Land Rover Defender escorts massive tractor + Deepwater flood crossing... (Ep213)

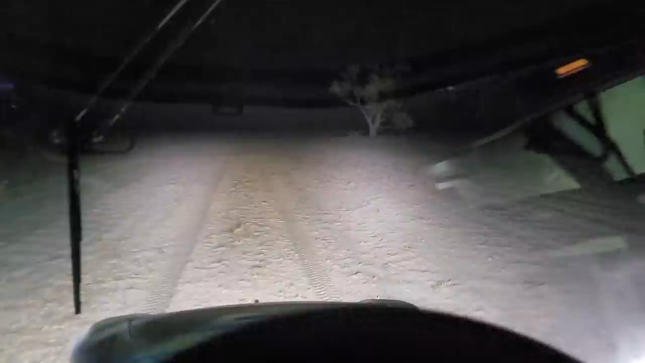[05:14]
And there's also power line poles out in the paddock. There's my little tractor.